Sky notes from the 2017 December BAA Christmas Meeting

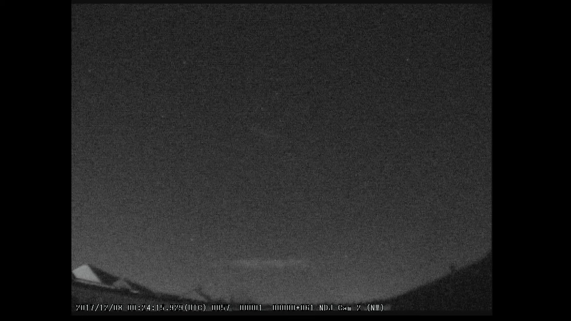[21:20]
yesterday morning so they are coming and then this is another one i got yesterday evening if you look down here it'll appear in a minute